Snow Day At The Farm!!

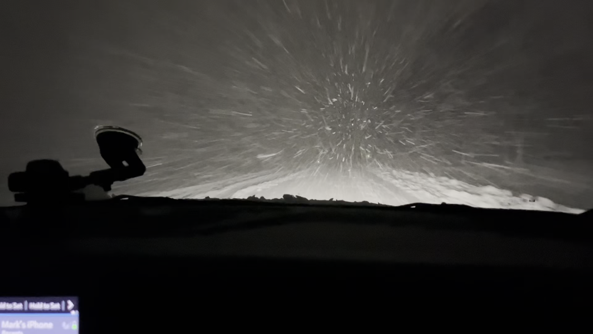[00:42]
Probably could go slower if I didn't have this guiding line to the plow truck and no traffic.